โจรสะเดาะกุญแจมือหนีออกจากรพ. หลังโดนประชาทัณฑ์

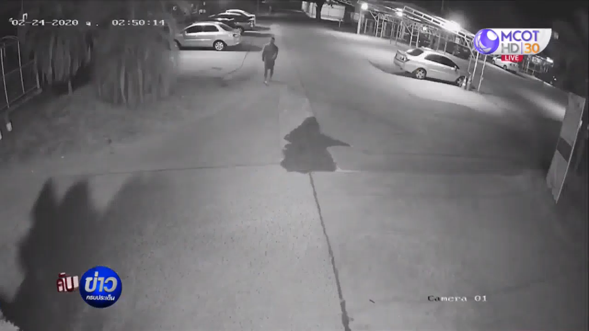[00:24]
จรปิดก็สามารถบันทึกคนร้ายรายนี้นะครับคุณผู้ชมถ้าเกิดว่าใครเห็น ลักษณะคนร้ายไว้ผมยาว เดินขากระเภกมีผ้าพันแผลที่ฝ่าเท้าขวา สวมอังเกงขาสั้น เสื้อแขนยาวแบบนี้ช่วยแจ้งเจ้านาทีหน่อย โทร 191 เลยนะครับหรือว่าติดต่อไปที่สอพอสันประตองได